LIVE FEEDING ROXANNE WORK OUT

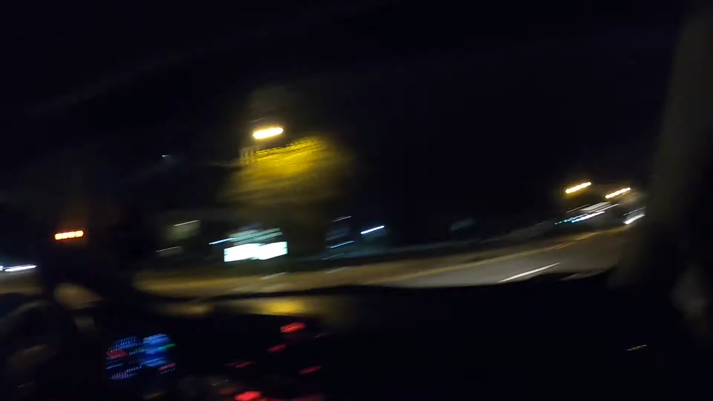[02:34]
Not really, dude. You can't really see much. Holy shit.